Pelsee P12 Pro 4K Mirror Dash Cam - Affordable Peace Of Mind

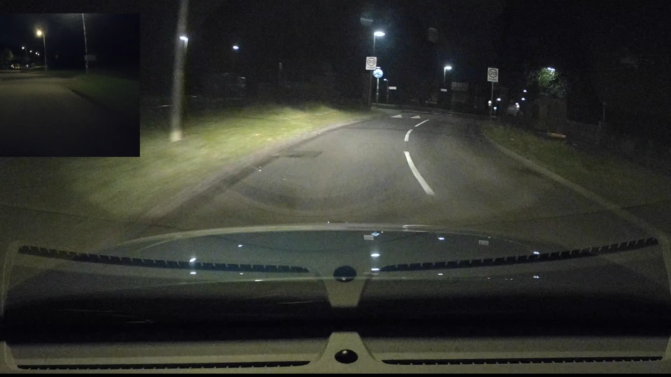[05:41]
Number plates are easily readable and light glare from headlights is minimal. But with all these properties, it still delivers on some more smart features. The advanced driver assistance system built into this can detect nearby obstacles and alerts for safer driving.
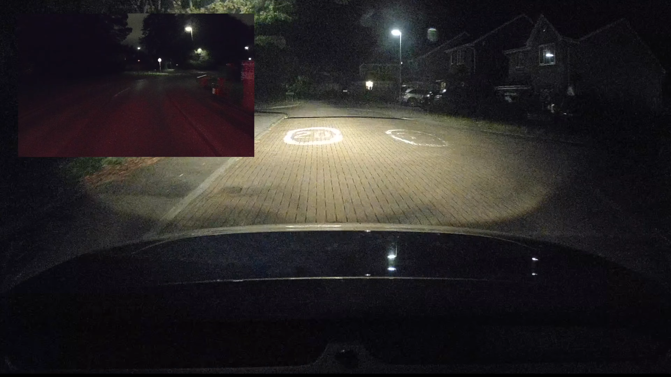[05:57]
You get detection of forward collision, pedestrian collision, lane departure, headway monitoring and forward movement.